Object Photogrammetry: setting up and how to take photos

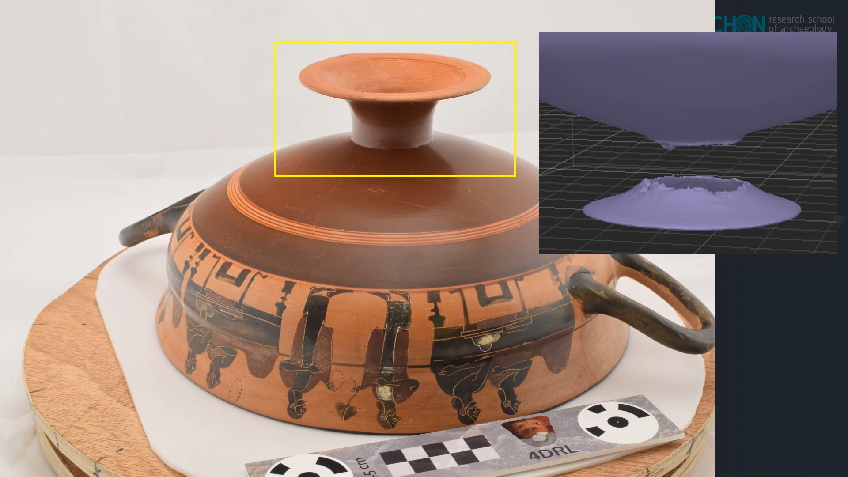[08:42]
Especially the foot is highly reflective. A problem that persists, even inside an evenly lit box. It wouldn't be such an issue if the reflection would move along with the rotation. But the reflection stays on the same spot, of course, while the vessel changes position.
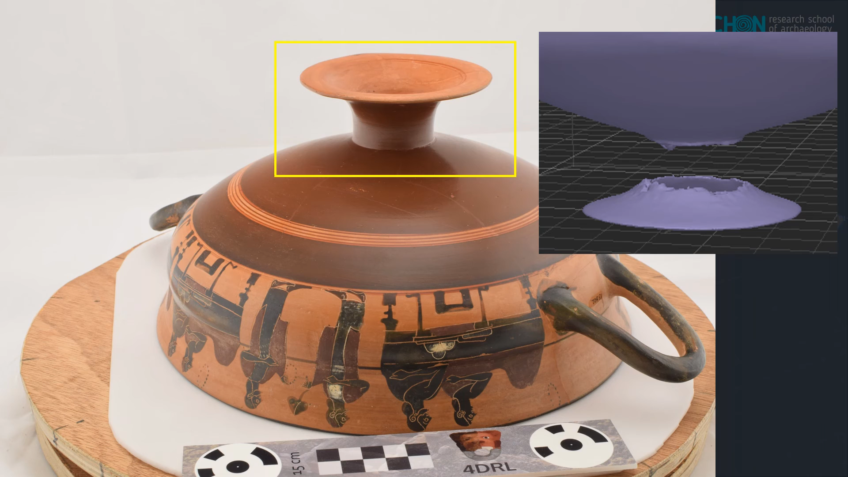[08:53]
The photogrammetry software may thus recognize the reflection as a feature that occurs on the same spot at every rotation and tries to match it. But this usually results in wrongly projected points or simply a gap in the data.
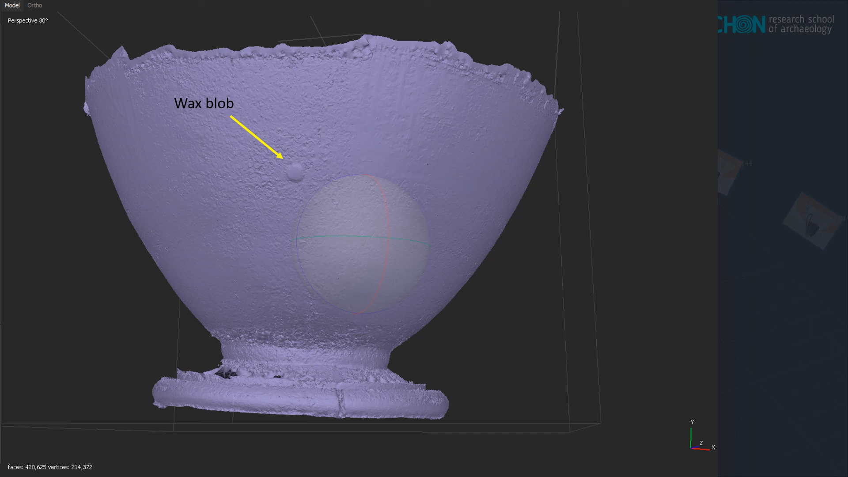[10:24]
So I ended up manually smoothing everything out. Also, the wax blobs had to be removed manually in post-processing.